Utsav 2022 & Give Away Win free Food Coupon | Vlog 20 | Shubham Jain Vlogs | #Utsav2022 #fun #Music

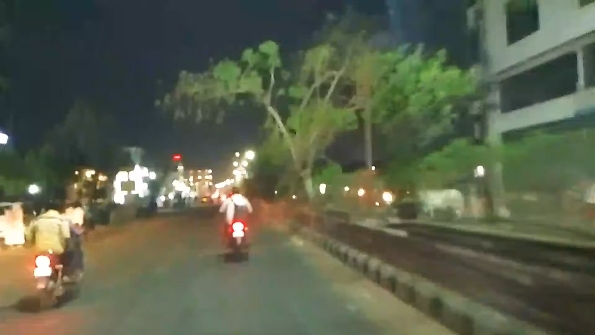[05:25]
गटोरकस सर्किल पर आए हैं, तो गटोरकस सर्किल का अभी आपको थोड़ा नज़ारा दिखाते हैं।